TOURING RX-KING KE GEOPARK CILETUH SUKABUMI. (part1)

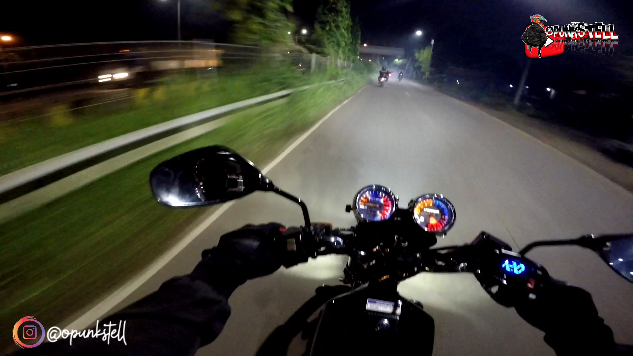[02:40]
Alhamdulillah brother, ramai banget yang pada ikut ke Ciletuh. Ini depan panjang ya, banyak banget yang pada ikut.